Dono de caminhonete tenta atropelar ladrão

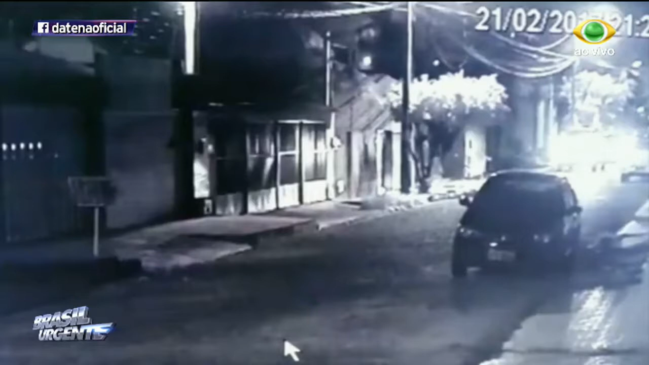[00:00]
A câmera de segurança de uma casa mostra os ladrões fechando o carro da vítima com um outro veículo. A caminhonete da vítima é cercada e um dos bandidos já desce com a arma em punho e tenta abrir a porta.